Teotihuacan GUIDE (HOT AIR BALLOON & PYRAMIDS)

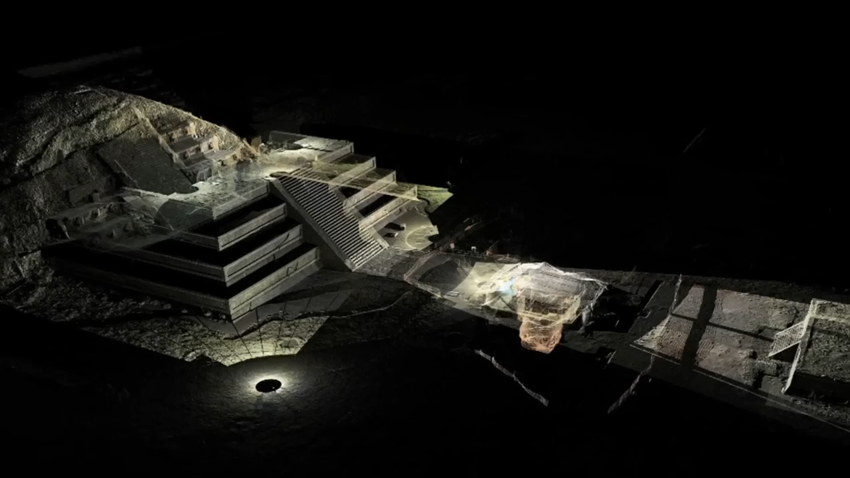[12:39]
This may have been where the residents believed the world was created as caves were thought to have been the place where gods were born.